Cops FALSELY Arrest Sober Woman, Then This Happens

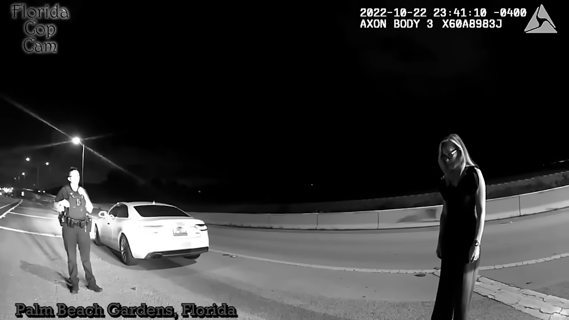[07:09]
First, she's standing on the shoulder of a highway at night with cars and trucks whizzing right past her at 80 or 90 miles per hour, all while several flashlights are being pointed at her. Also, she claimed that this was her first time in such a situation, implying that she had never experienced such tests before.